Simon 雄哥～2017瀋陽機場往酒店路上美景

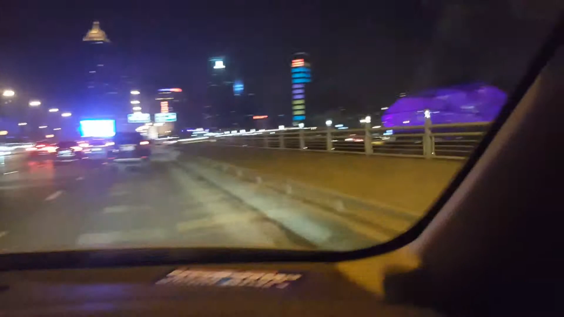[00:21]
哦，浑河啊、哦，这里叫浑河，我们在浑河桥上。 对对对。 哇，这建筑也是很漂亮哎。哦，还有夜间霓虹灯。
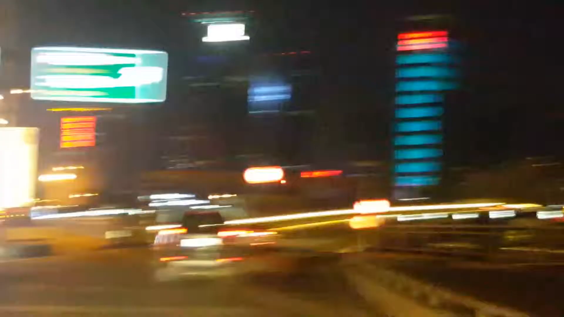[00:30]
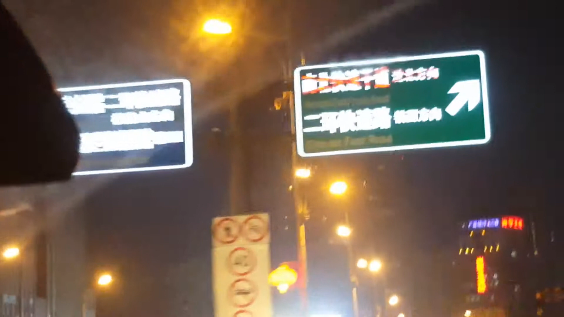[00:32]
哇，这个路标都是 LED 灯的，很清楚，而且这路都很漂亮。
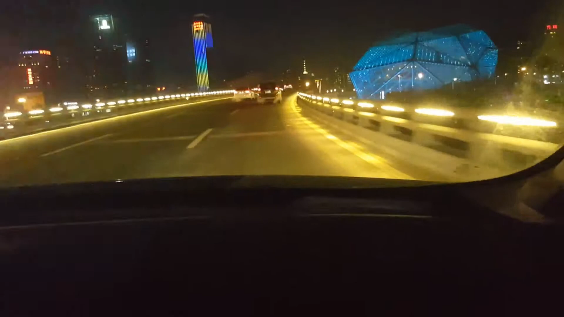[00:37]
哇，这里是哪里？目不暇给啊！
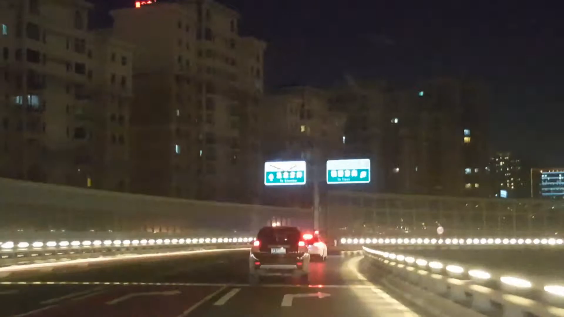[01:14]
只是标志又好清楚哦，它就是用这个霓虹灯啊，这样子 LED 灯非常清楚 ，LED， 哎，然后这，哇，这个。这个转弯哦，弄得也很清楚，然后地面有那种防止你速度太快的这种路面设计，哇，真的是不可同日而语了，真的真的哦。